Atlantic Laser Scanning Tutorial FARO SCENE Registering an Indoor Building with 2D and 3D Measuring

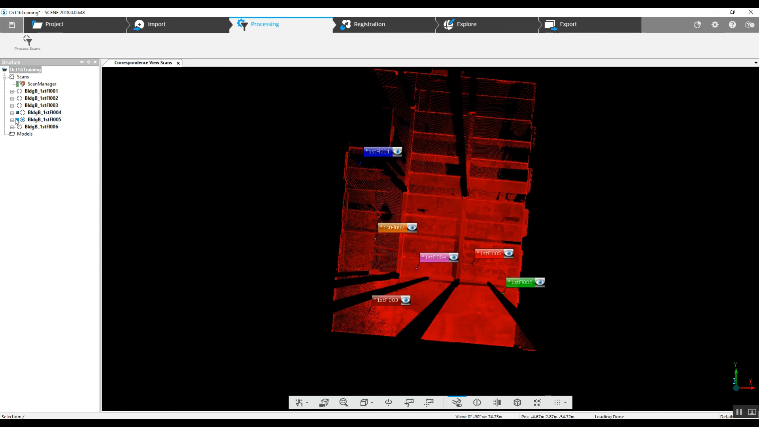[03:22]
each of these scans will build its own blue box, and when it's finished, the scan on the right will be open.
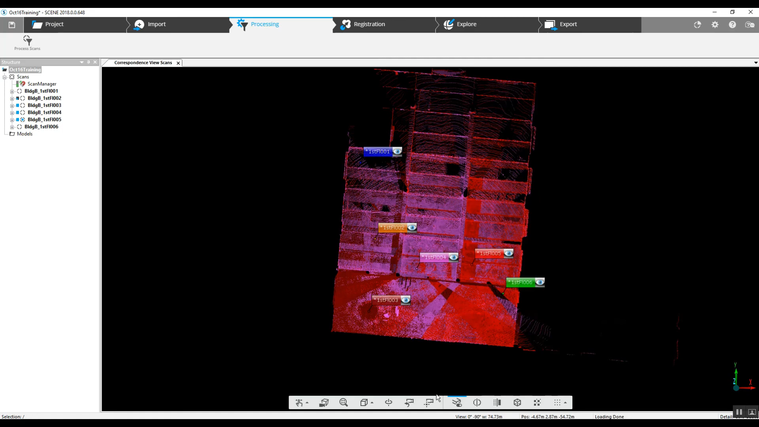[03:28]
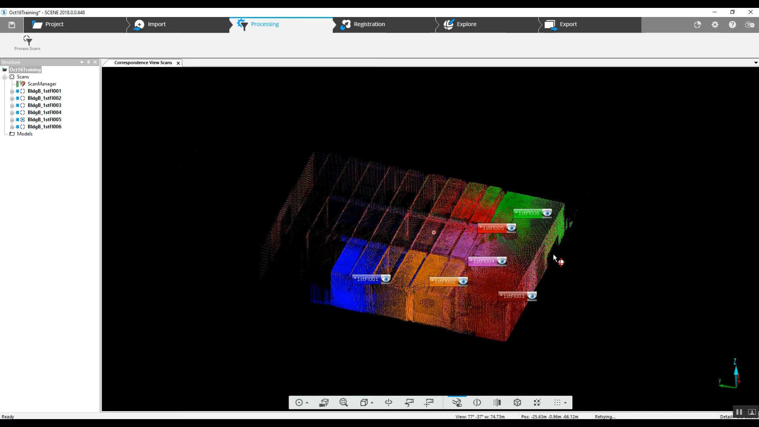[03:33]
So as you can see, our six scans took up not the entire project room, but we have a little over half here.
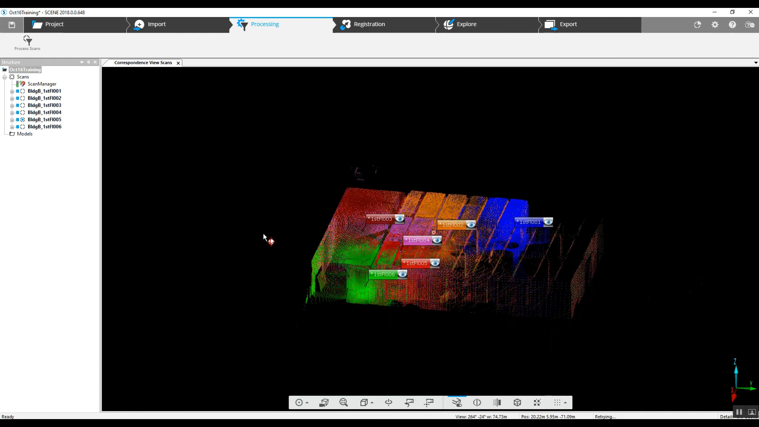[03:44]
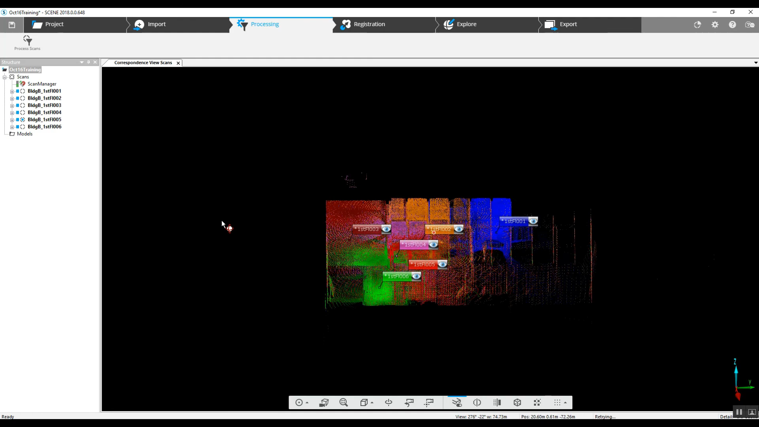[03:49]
And this is our point cloud view and correspondence view, so you can see each of the colors represents the area of each of the scans that have been covered.
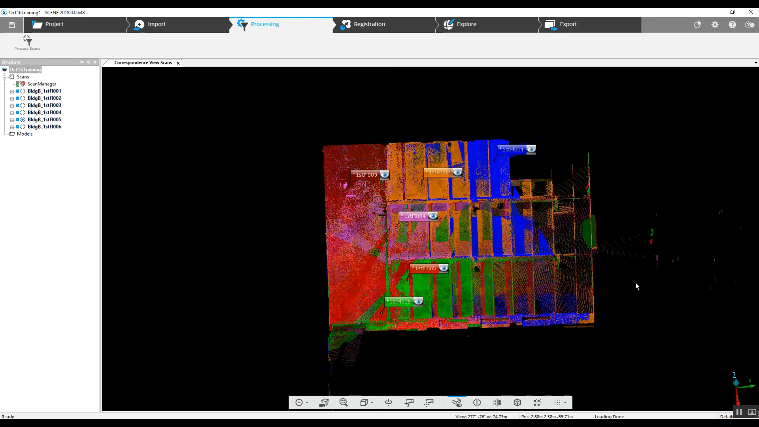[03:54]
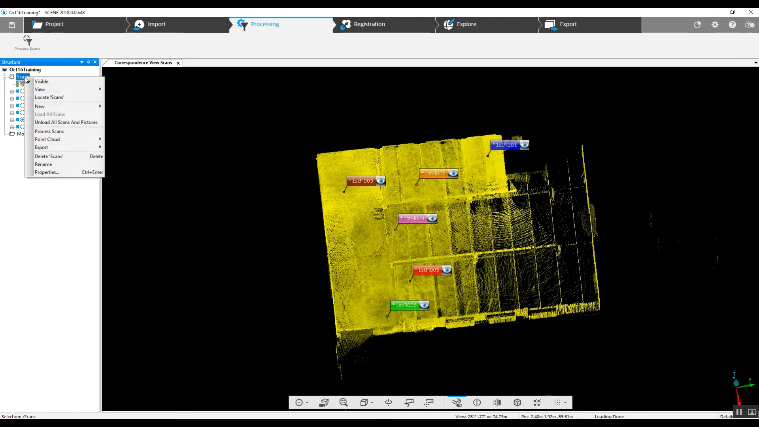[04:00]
If we want to take a look at this in regular 3D, we'll go to the 3D view.
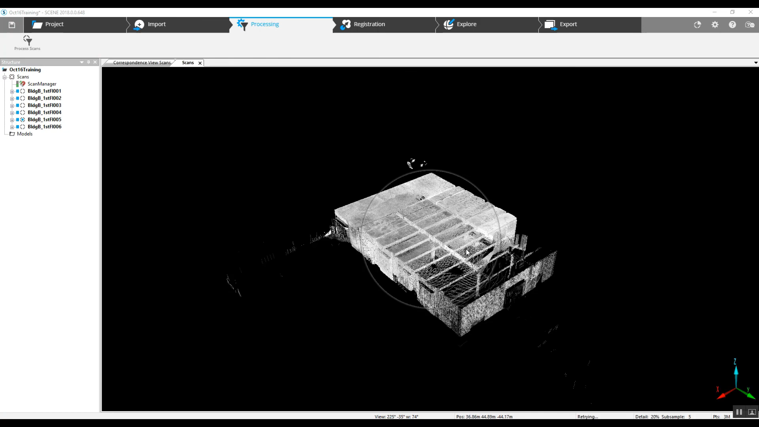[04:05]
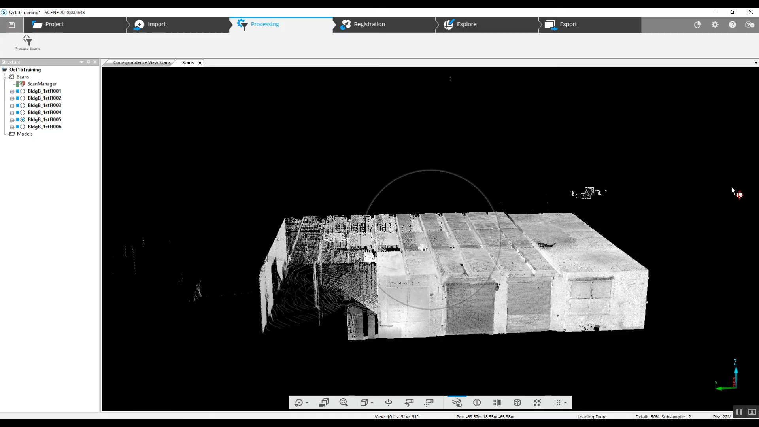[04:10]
There was no color used.
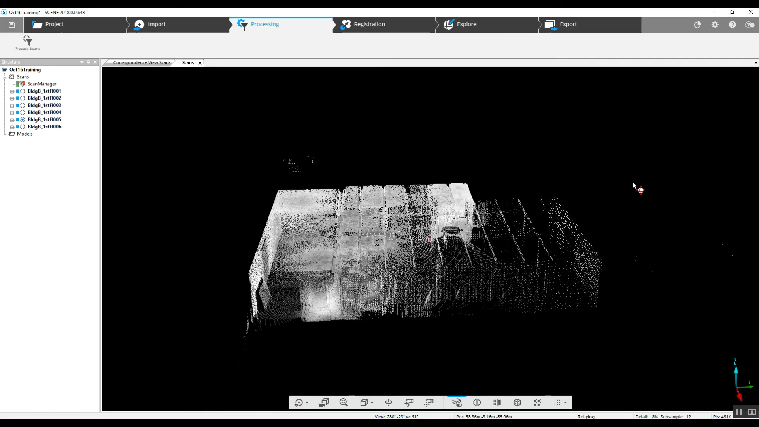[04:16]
The camera was not used during the scan project. So we're seeing what looks like black and white.
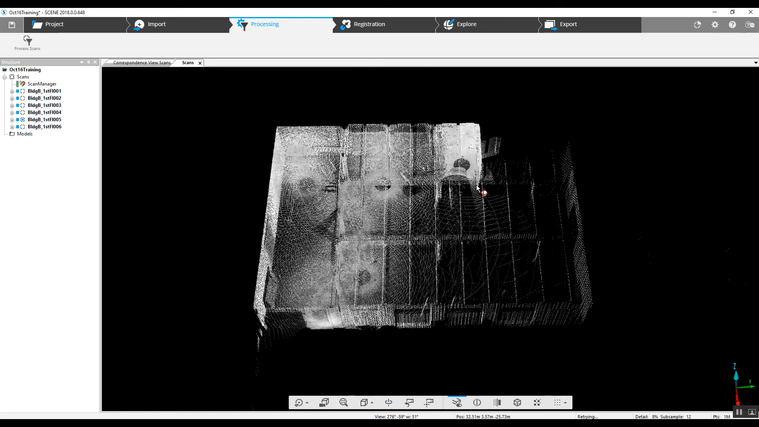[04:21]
It's just the actual laser point contacts.
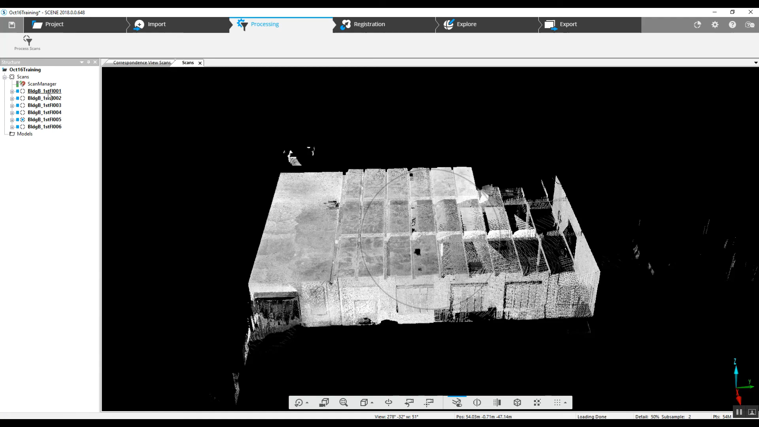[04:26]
And a third way to take a look at this is to choose one of our scans, you see which location it is here,
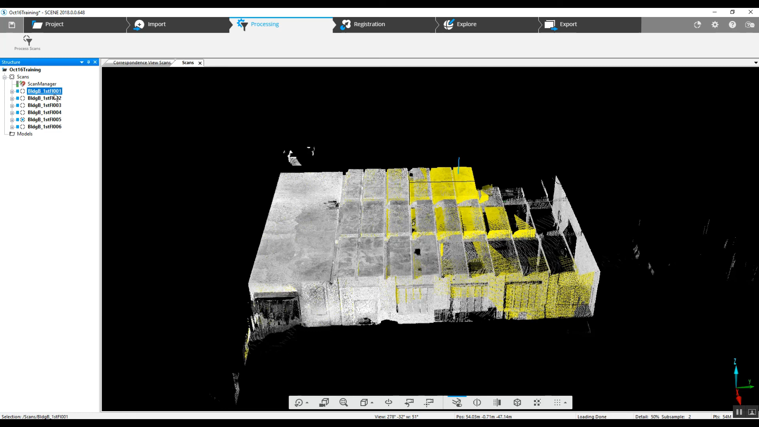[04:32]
and use your left mouse key to double click and open it in what's called a quick view,
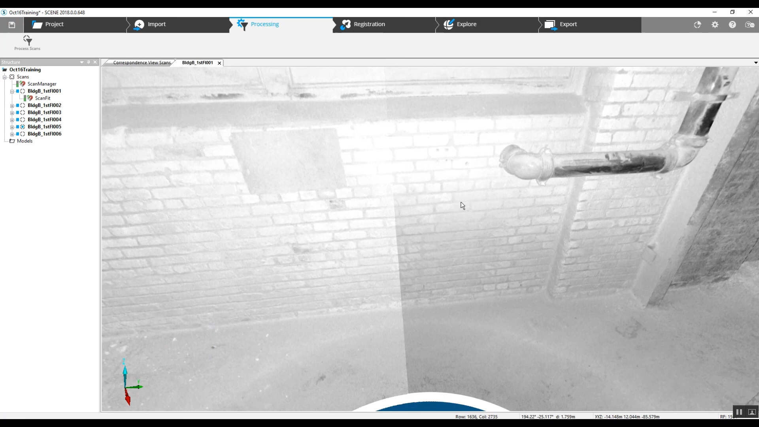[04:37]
and it will enable us to take a look at
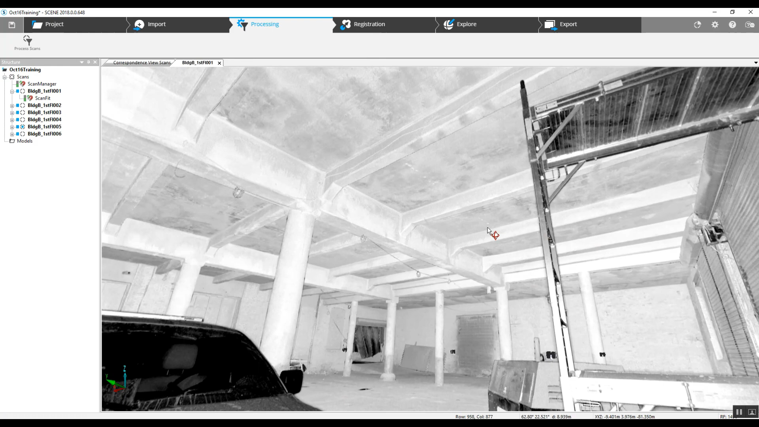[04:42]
everything that the scanner sees from the position that it's in, in that particular scan, in this case number one.
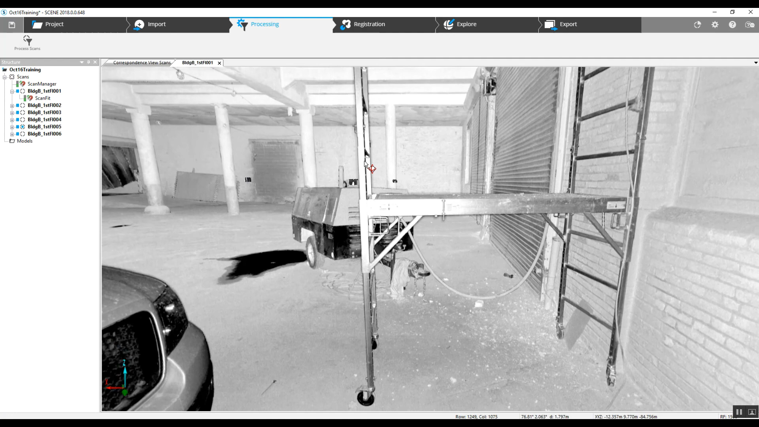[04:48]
And because our project has been registered, everything we can now measure with it. First thing I'd like to do is just right click and lock this scan manager.
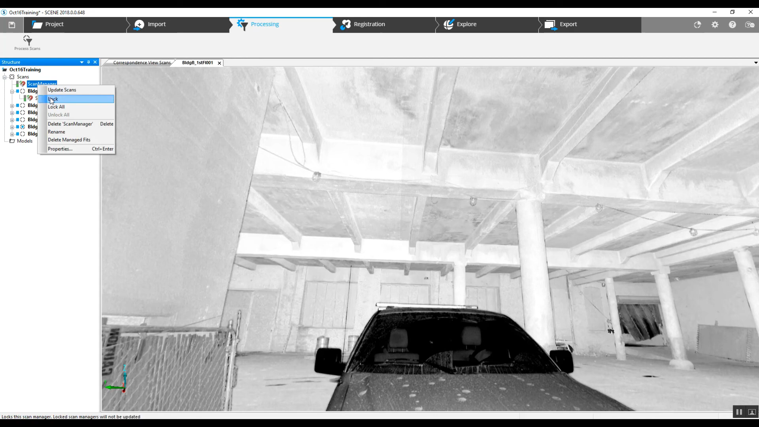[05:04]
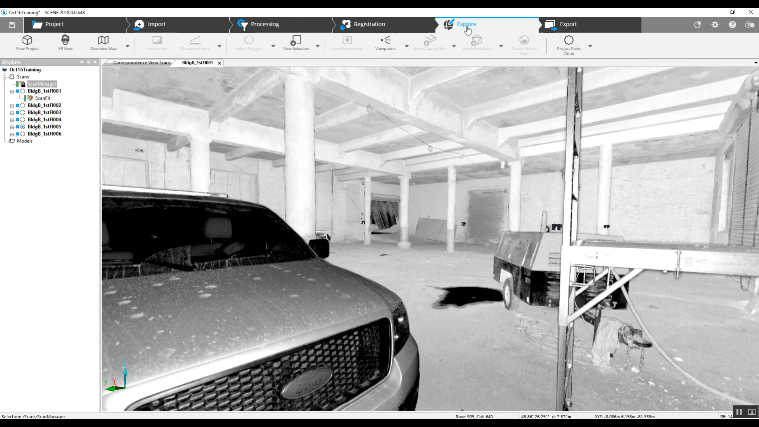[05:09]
Now if we go into our explore button here, we're taking a look at the project. We can go to measure points. Anything in the field of view here can be measured. We can go from the wall to this column.
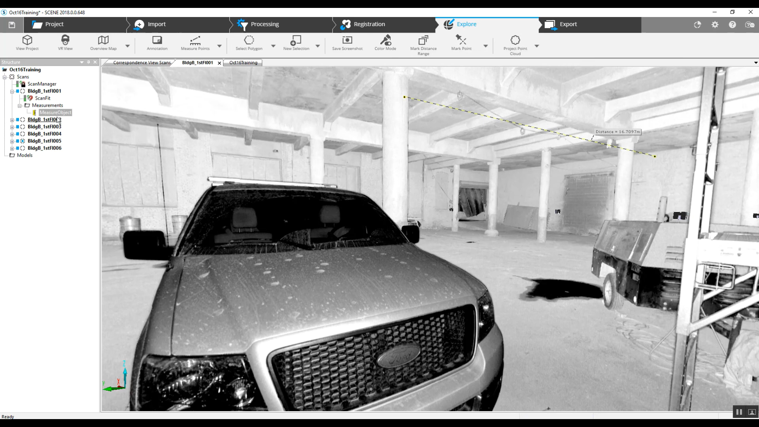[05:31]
Now we can go into the measure object over here in our tree, double click that.
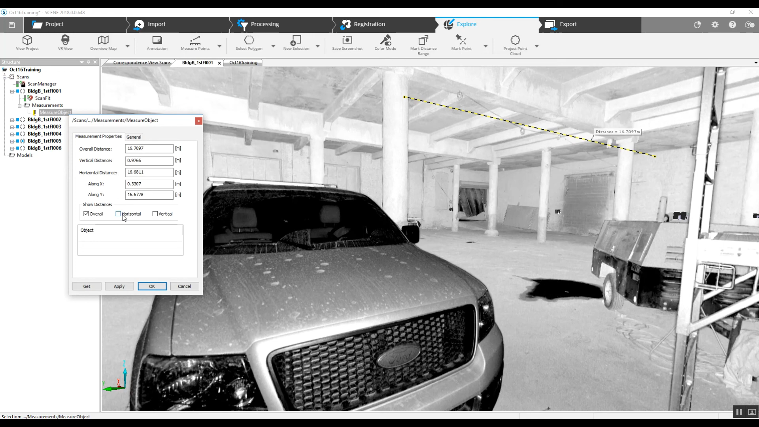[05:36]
We can get an overall measurement, horizontal, vertical. You can see all
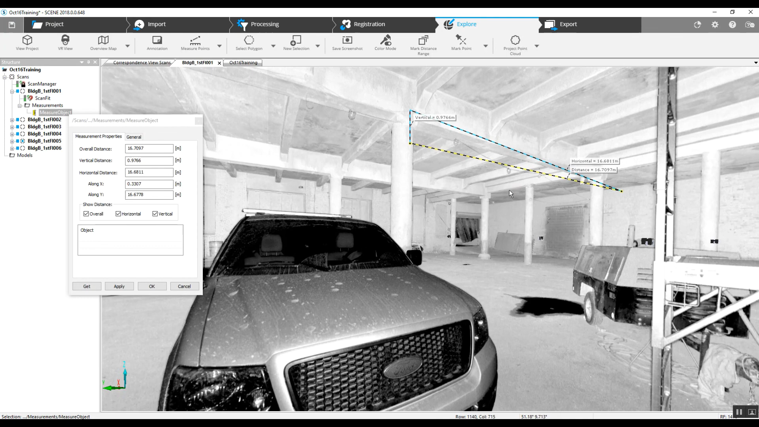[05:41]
kinds of different things that were measured with those two clicks. Now we can also, if you're doing any measuring this way, it's a good idea to actually double check to make sure that you've made contact with each of your points where you wanted to. So, in this idea here,
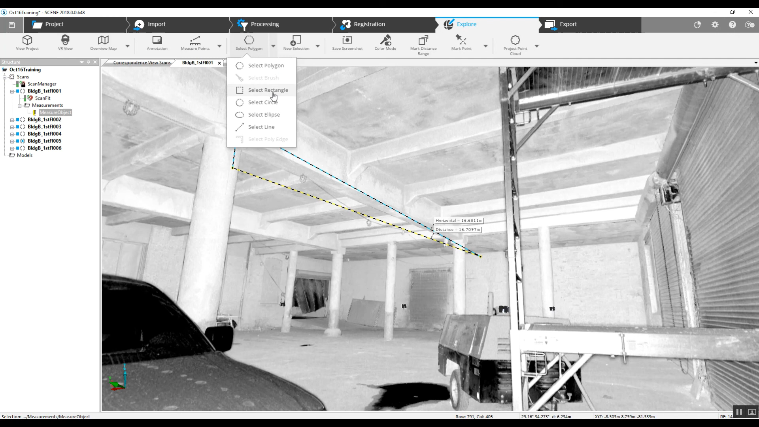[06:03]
we go to our rectangular selector and just drag across this portion of the scan where we did our measurement, right click, go to view, 3D view.
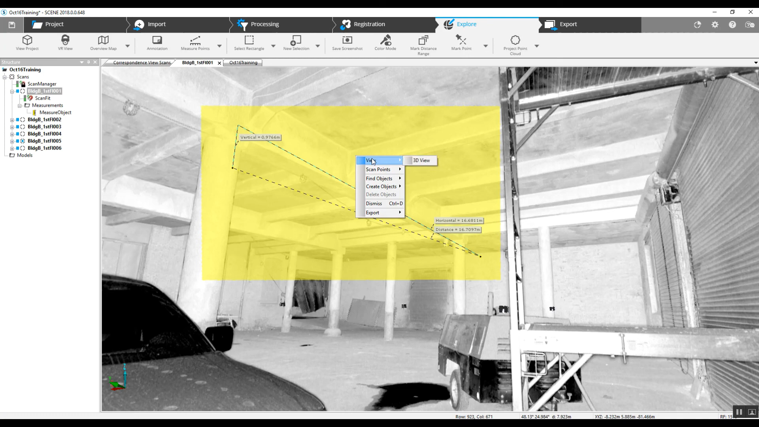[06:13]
This will allow us to just take the section that we just chose,
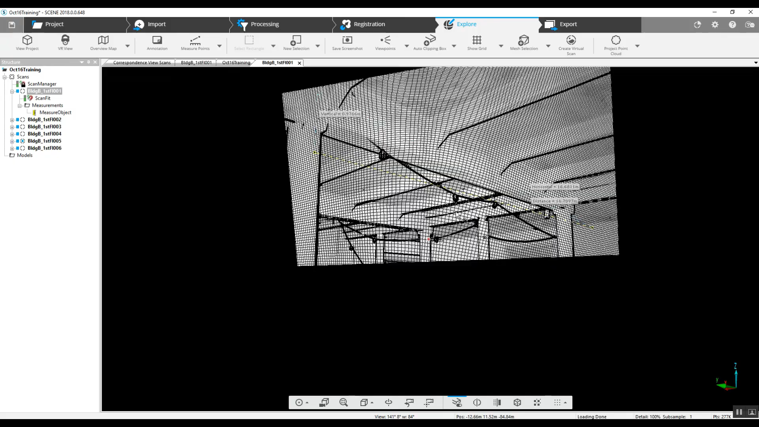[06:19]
drop a center point and
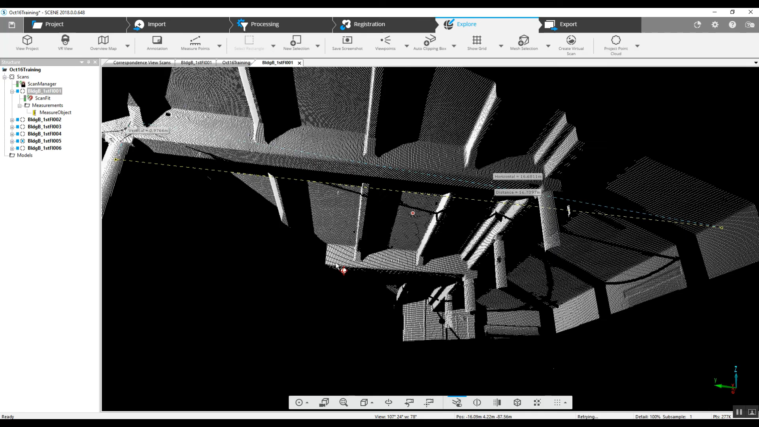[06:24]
take a better look at the locations of each of the points that we
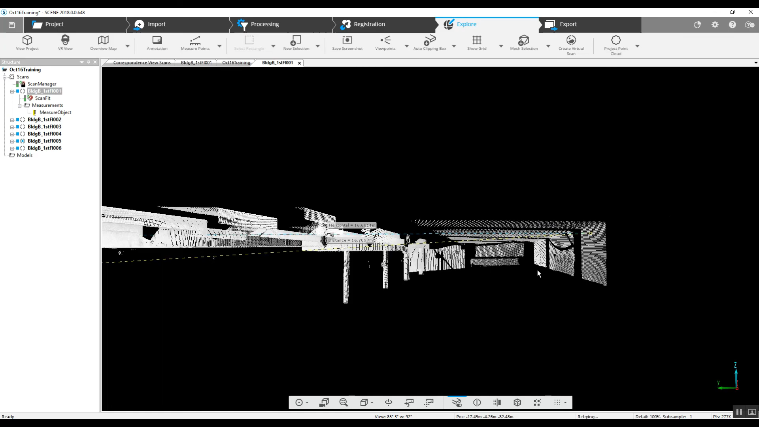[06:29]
began our measurement with just to make certain
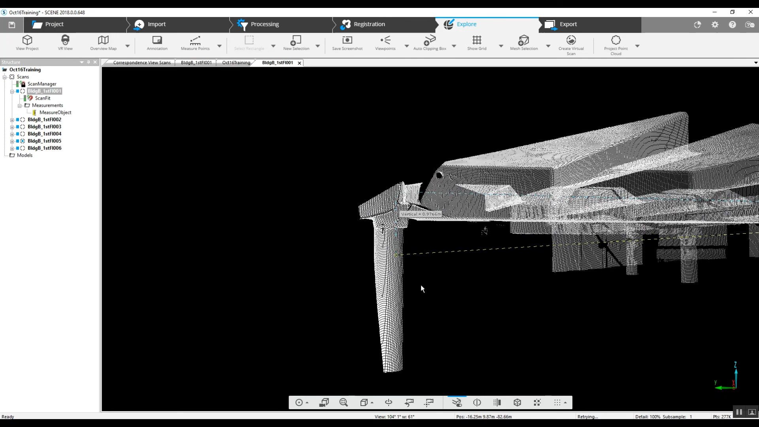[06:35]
that we didn't choose something that was slightly behind or an object was in front of it that we grabbed.
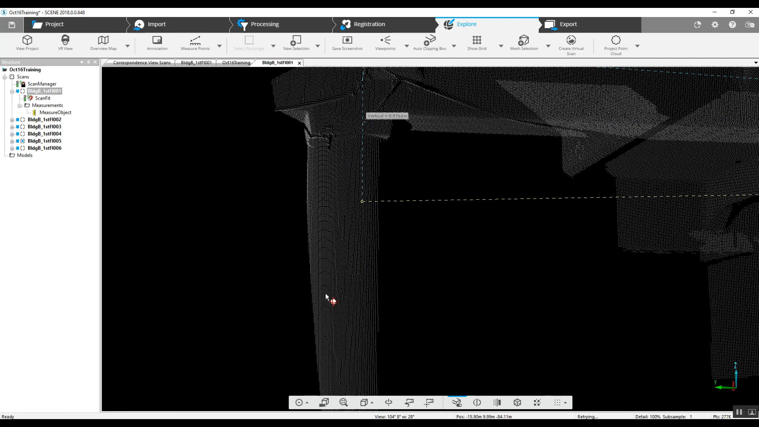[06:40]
And that's a way to double check your measurement.
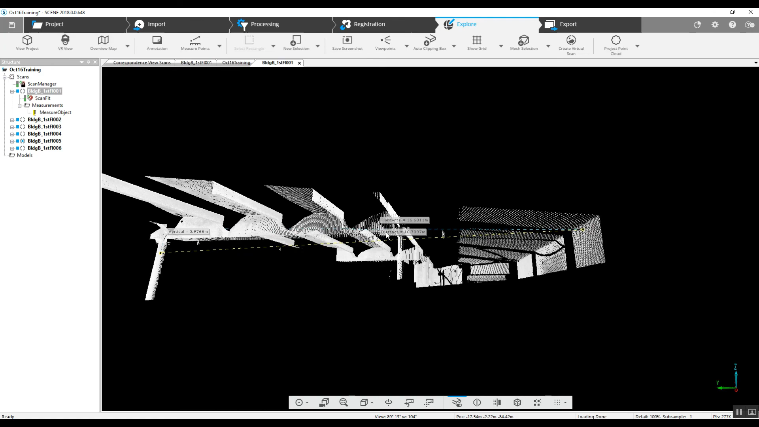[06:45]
There's some basic information in measuring in 2D.
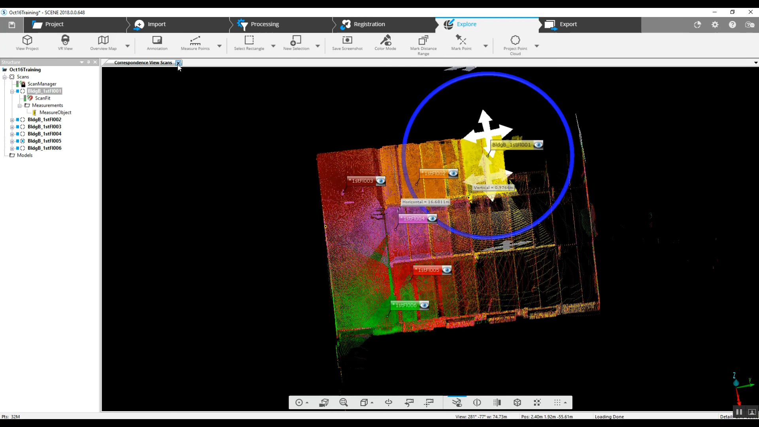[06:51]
We can also look at a single scan in 3D.